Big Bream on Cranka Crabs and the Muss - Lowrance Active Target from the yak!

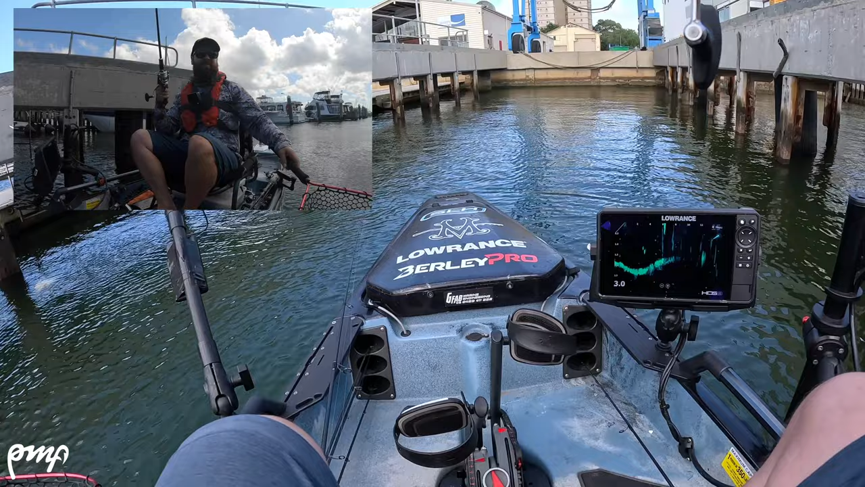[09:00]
oh look at him coughing stuff up he's just eating muscles in there and all sorts of jazz
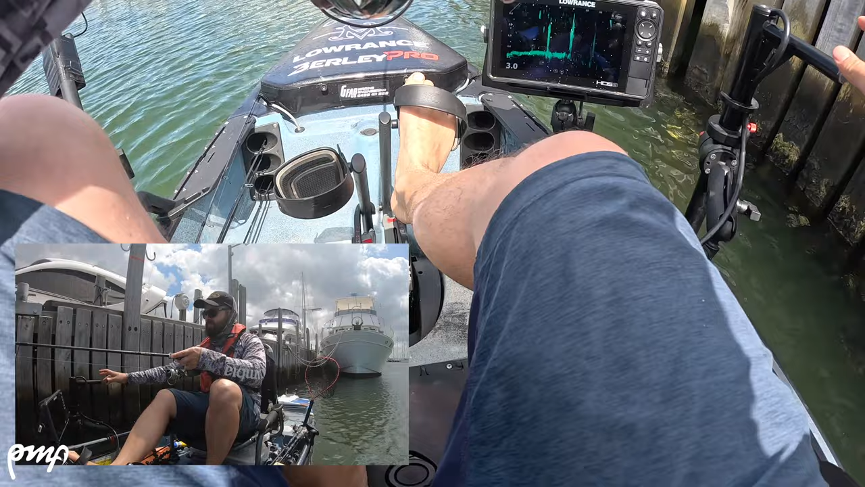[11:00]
There goes a fish after my crab, there goes two.
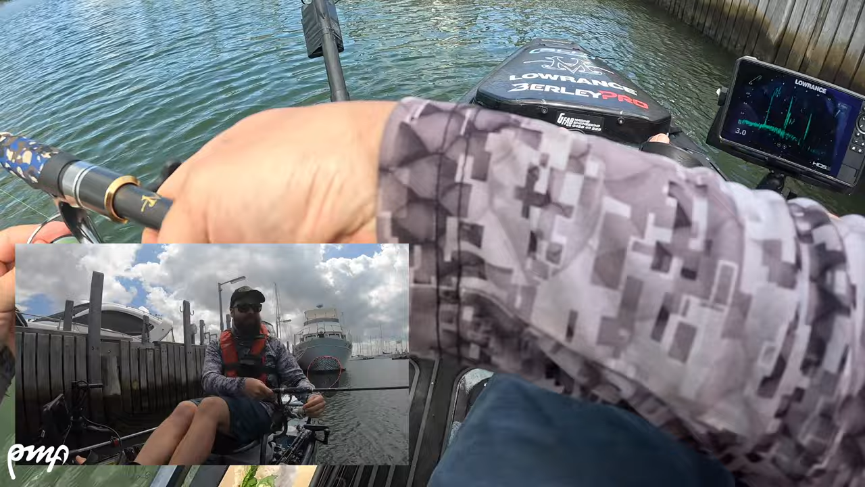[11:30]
I saw it, I saw them go down for it on the live scope, on active target on the live technology.